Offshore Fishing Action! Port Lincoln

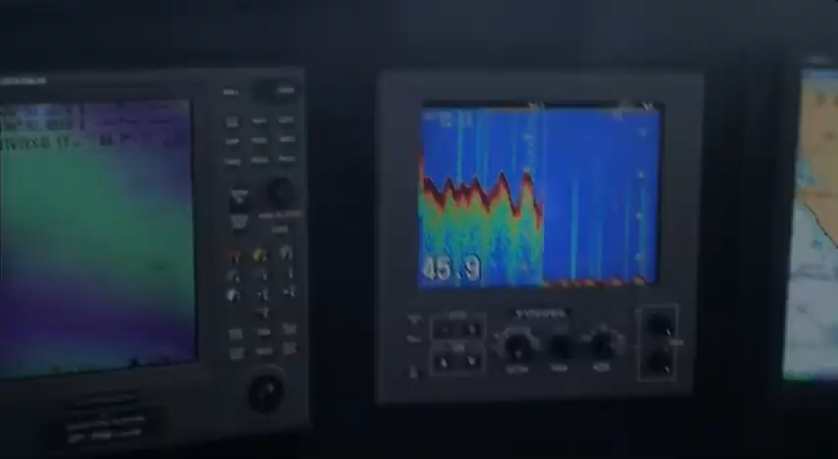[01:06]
As you can see in the center now, we're about 45 metres depth now, which is really deep.
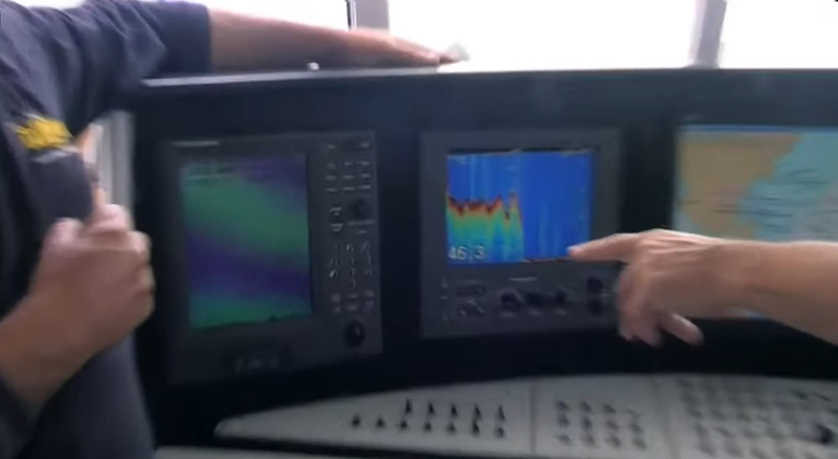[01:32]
So as we guide the boat into the spots, we watch the sound at the same time to see what we can pick up.
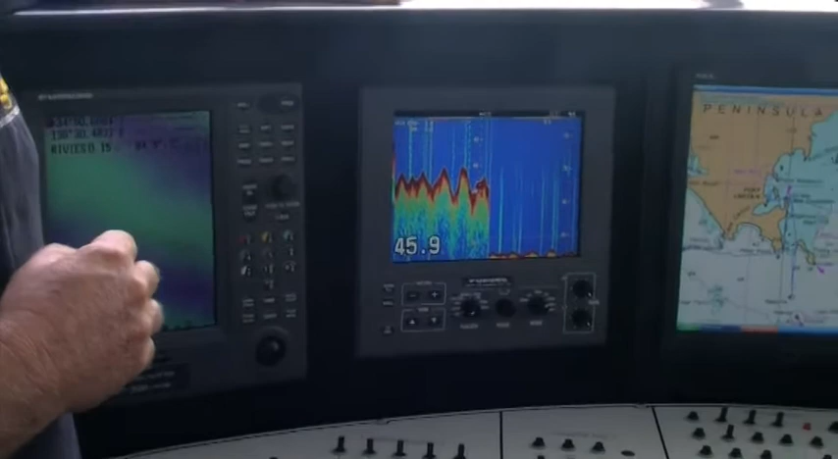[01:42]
So you can do this day or night, it doesn't matter? We can do this day or night and it doesn't matter.